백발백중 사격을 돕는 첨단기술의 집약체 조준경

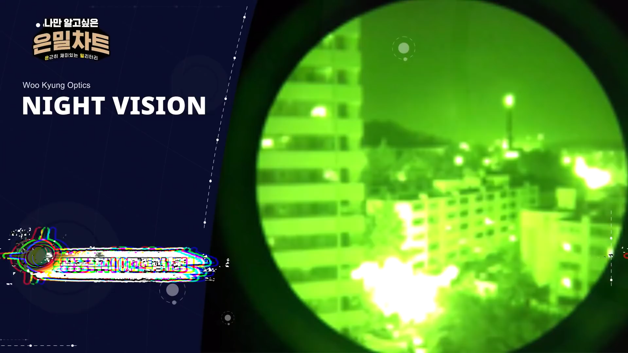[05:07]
우경광학에서 개발한 광증폭식 야간 투시경은 물체에 반사되는 미세한 빛을 증폭시켜